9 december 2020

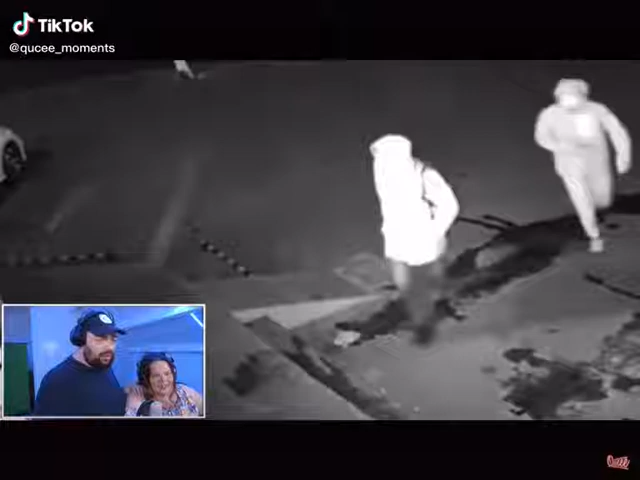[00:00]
Voor mij ken ik deze. Kijk, hij wilde ook gewoon... Ja! Die gooit even zijn mat in de koud. Ik ga vanaf hier kijken. Zoek jij even hier.